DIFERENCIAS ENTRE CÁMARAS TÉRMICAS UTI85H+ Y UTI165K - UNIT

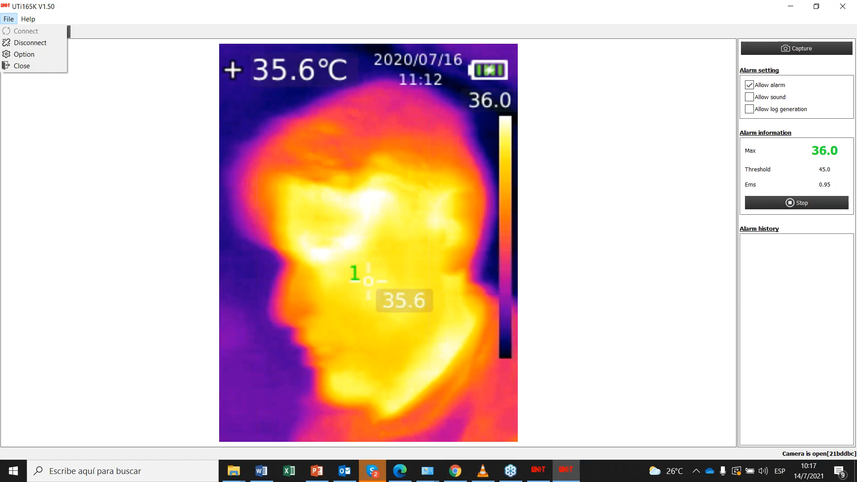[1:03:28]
On screen: spot 35.6°C
Y si voy a tratar, yo digamos, voy a poner en este ingreso esta cámara para el ingreso de las personas y quiero, bueno, tener un punto específico, entonces yo puedo habilitar el primer punto y voy a tener el valor de ese punto. En este caso, como pueden ver, 36 grados tengo en esta puerta, ¿no? Entonces, y aquí tuya más. Entonces, si quiero más puntos en esta puerta, lo que hago simplemente es entrar a este menú,
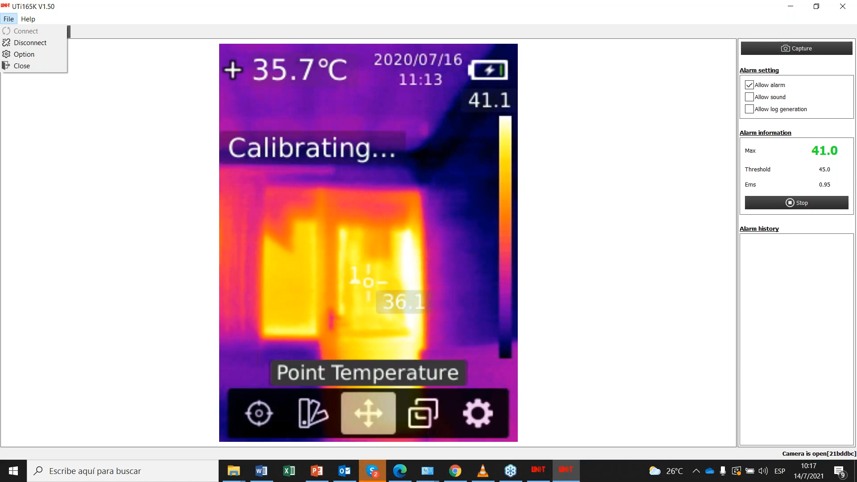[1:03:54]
habilitar otro punto más, en este caso aquí, punto número 2,
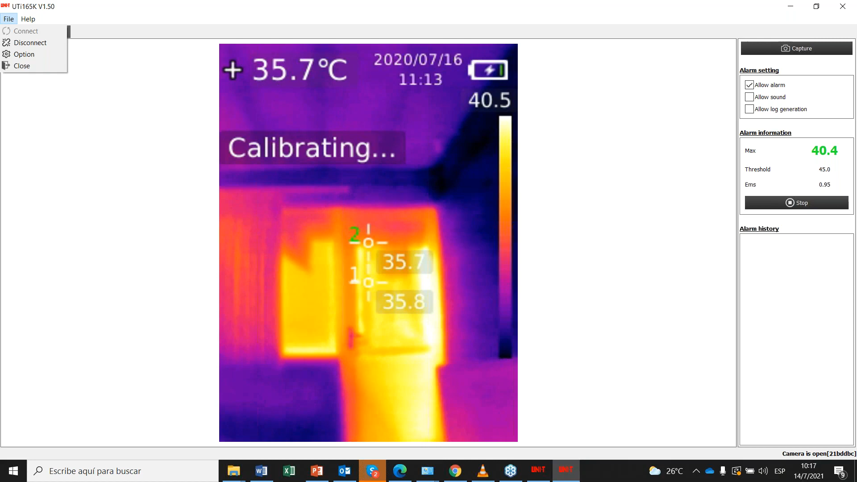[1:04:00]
On screen: spot 35.7°C
y de la misma manera puedo mover el punto, ¿no? En este caso, hacer una pequeña triangulación, ¿vale? Y aumentar otro punto más.
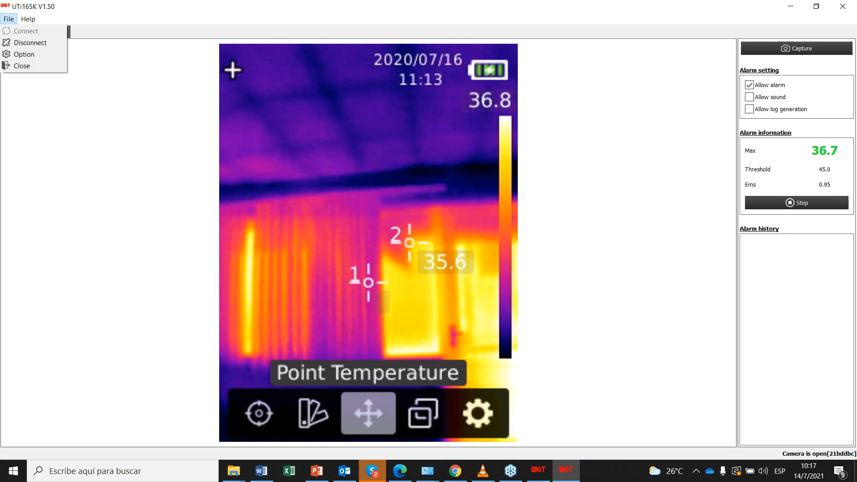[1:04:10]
A ver, vamos a tener 3 puntos. Como se había mencionado en la técnica, este equipo tiene para poder medir hasta 3 puntos de visualización. Tengo el tercer punto ahí de visualización. Como se había mencionado, podemos colocar aquí en este ingreso de esta puerta, donde voy a colocar el tercer punto de visualización.
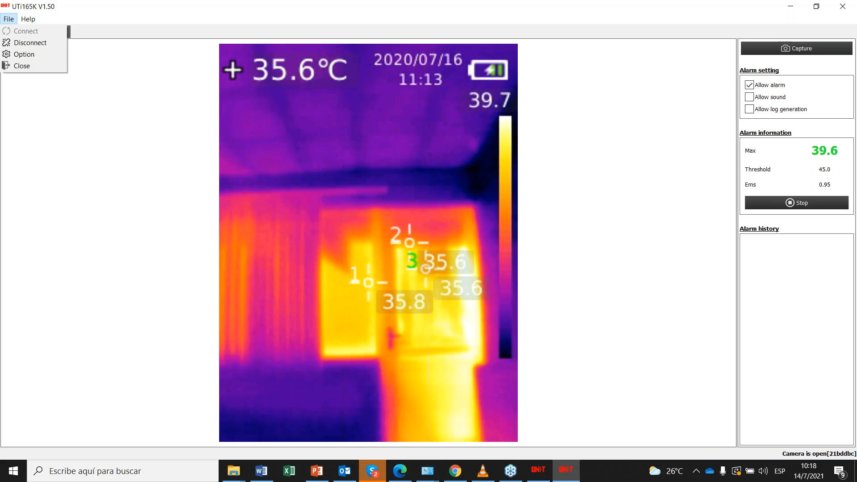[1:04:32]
On screen: spot 35.6°C
Entonces, puedo tener aquí 3 personas ingresando por esta puerta y podría, pero bueno, en este caso, más que todo para análisis, ¿no? En este caso, análisis donde se quiera.
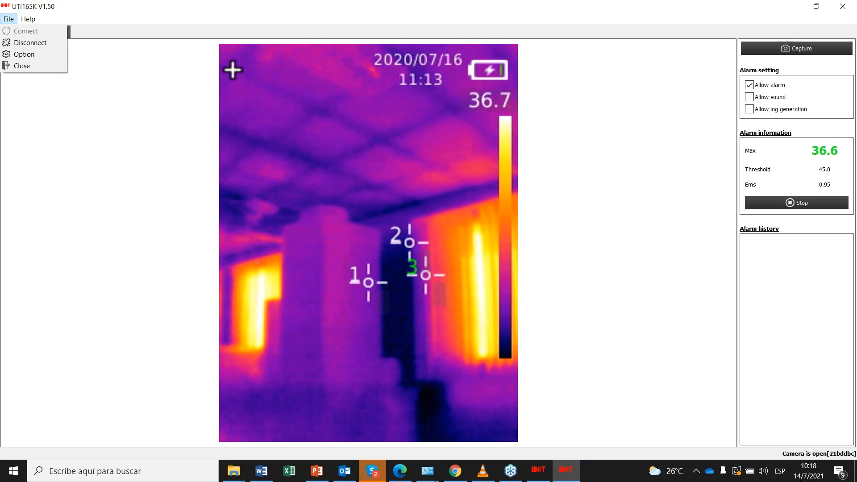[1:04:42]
Análisis de ser de cualquier equipo industrial o equipo domiciliario, en este caso, ¿no? Son usos que, bueno, pues que eso van a variar según el usuario que vaya a utilizar estas cámaras térmicas.
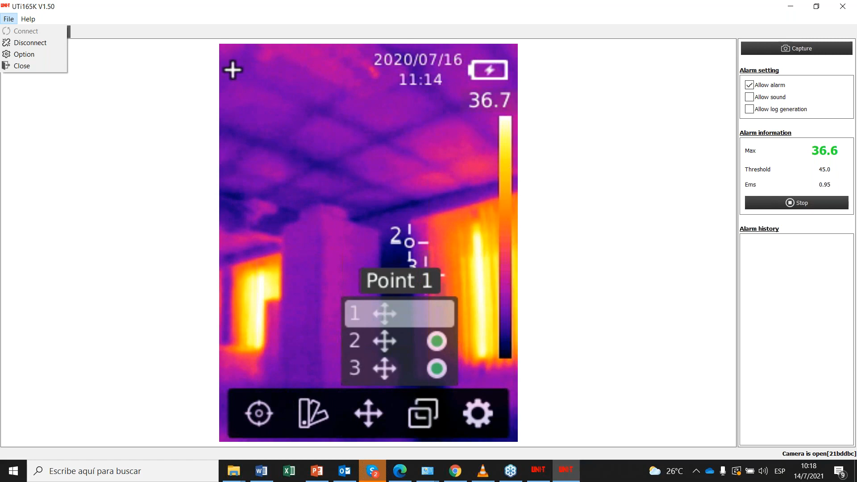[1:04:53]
Bien, y después tenemos acá lo que se había mencionado, el tema de los colores. Como se había mostrado, tenemos ahí color, se puede decir, la cámara en visión normal.
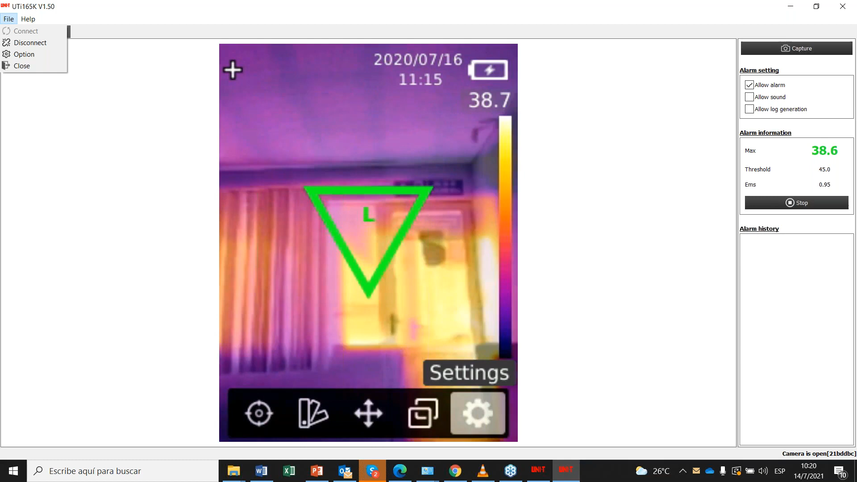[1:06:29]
Que diga que hay una temperatura alta. Entonces vamos a deshabilitar.
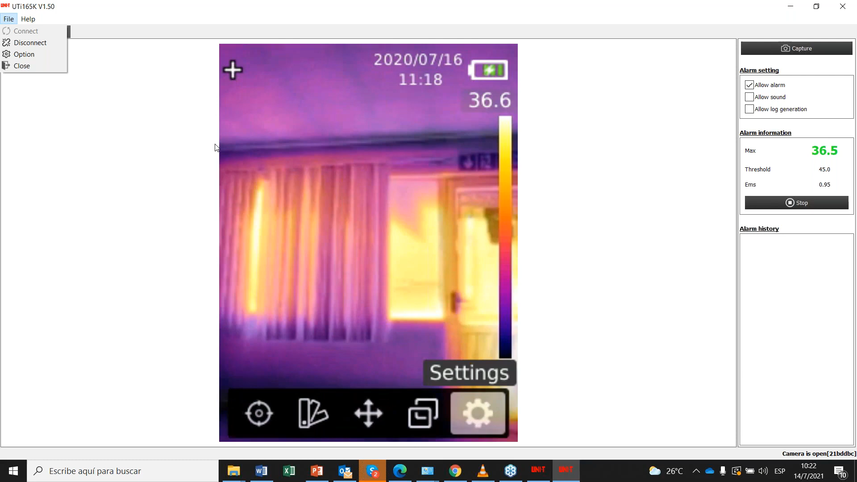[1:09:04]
voy a tomar una imagen, presiono y automáticamente se graba la imagen, dice save grabado. ¿Ve?
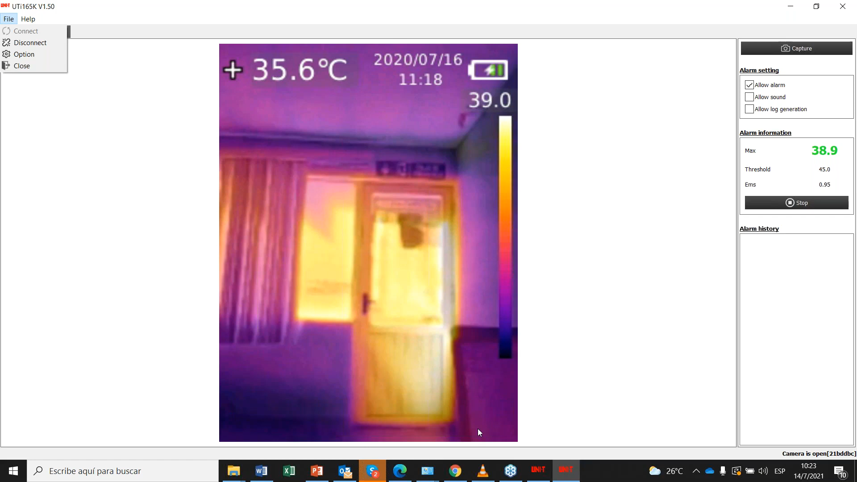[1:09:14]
On screen: spot 35.6°C
Entonces, ok, ya hemos grabado la imagen. Entonces, de la misma manera, voy a tomarme aquí una fotografía.
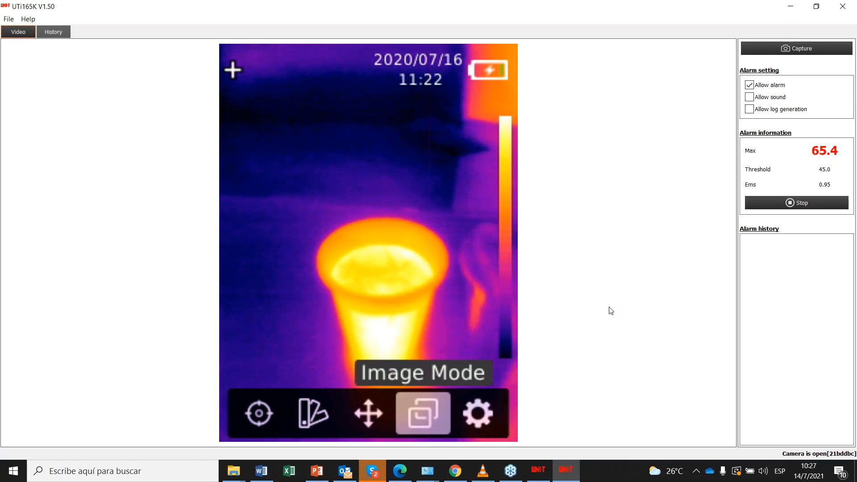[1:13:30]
¿Ve? Porque ustedes a simple vista van a observar dos vasos de agua
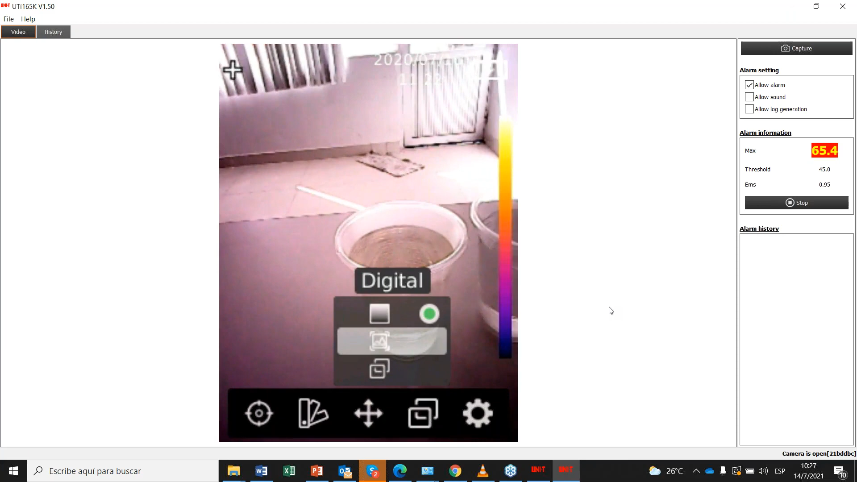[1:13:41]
normal, se puede decir, pero si nosotros hacemos la habilitación del campo infrarrojo, podemos ver que esta taza está mucho más caliente que la otra, ¿no?
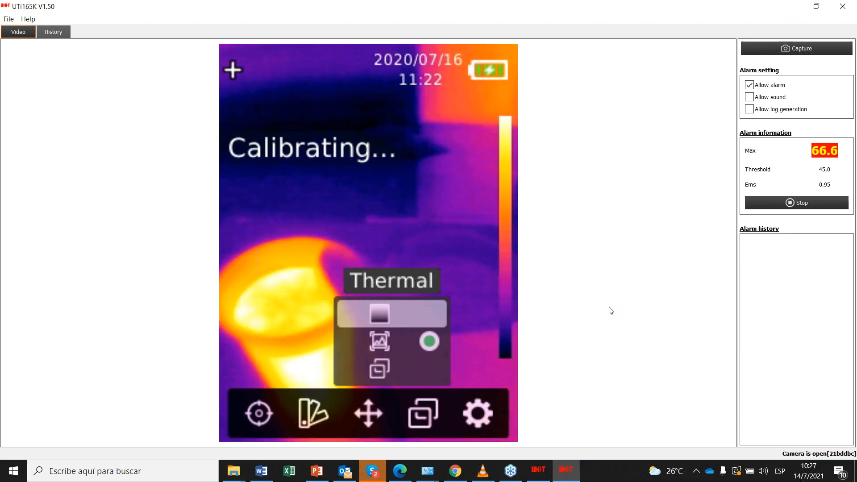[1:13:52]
Ese es un dato importante en esta cámara.
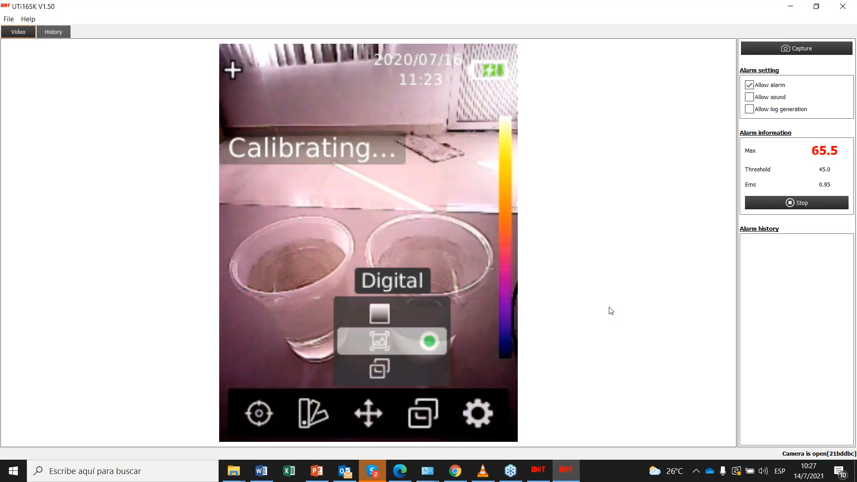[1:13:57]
Y también podemos hacer el uso, bueno, de la visión, ¿no? Que bueno, acá el uso de las de la tanto la, de las de los dos lentes en este caso, ¿no? El lente normal y el lente de, pero aquí ya podemos apreciar que, bueno, pues que una taza está mucho más caliente.
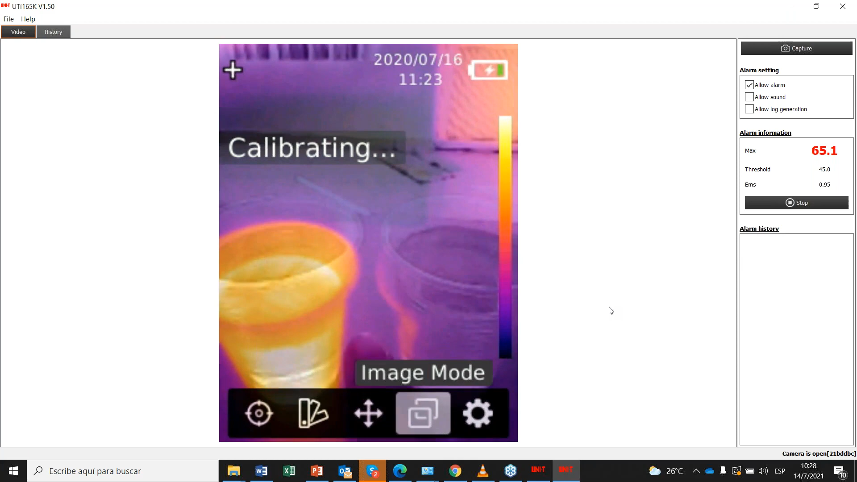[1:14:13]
Ese es un dato bien práctico,